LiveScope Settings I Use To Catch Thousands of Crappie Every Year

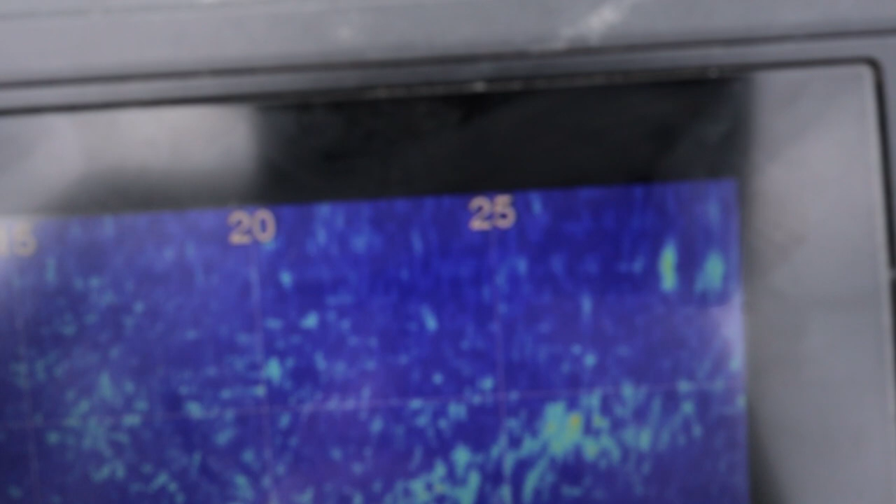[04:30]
Whenever I'm fishing, I have this sucker set on 30, so 25, 30.
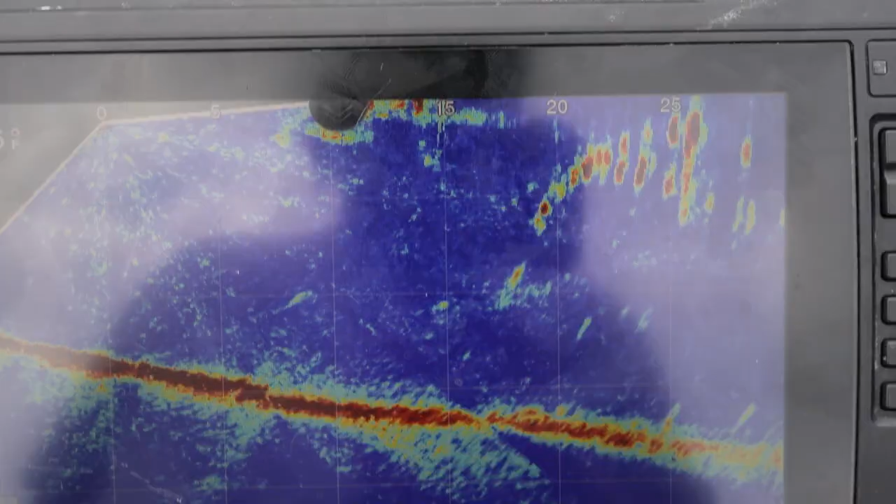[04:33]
Whenever I'm searching for fish, what I like to do is set it on 40.